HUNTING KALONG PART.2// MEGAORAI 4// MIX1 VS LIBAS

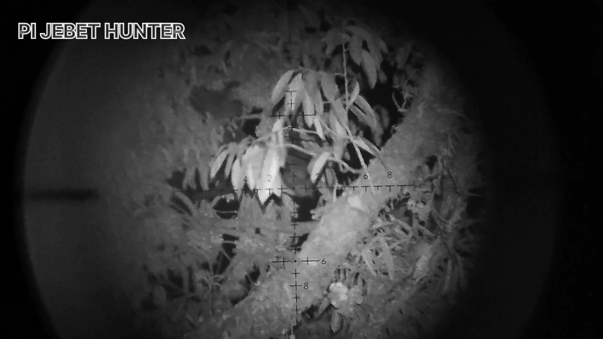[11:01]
apakah dia langsung jatuh atau sangkut. Terlalu lama. Dia.
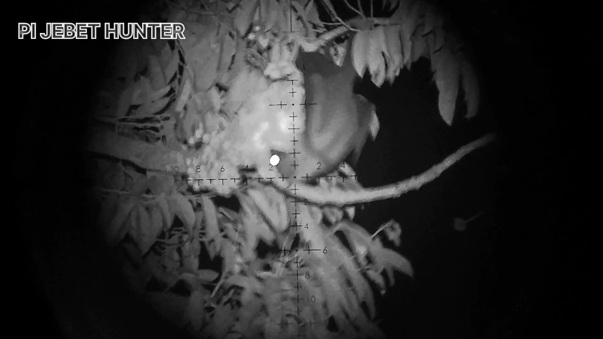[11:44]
oke guys yes. Digantung dulu ya. Nah dia.